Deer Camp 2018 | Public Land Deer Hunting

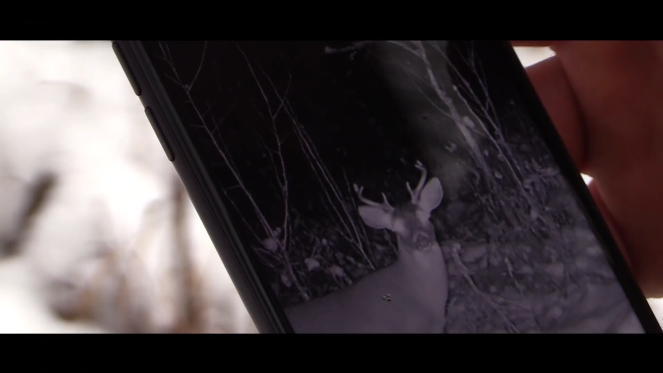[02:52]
That's a nice one. Yeah. I'd shoot it. Heck yeah. Some elk.